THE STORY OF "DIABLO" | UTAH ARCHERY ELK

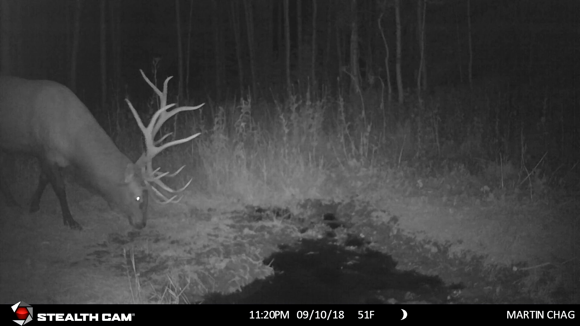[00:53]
tines i had some really close calls this year with him and uh maybe if i was a little smarter would have got shots i don't know for like three or four hours i had him within 100 yards 30 yards but never got shots in the thick timber just how bow hunting elk goes in the rut anyways i'll show you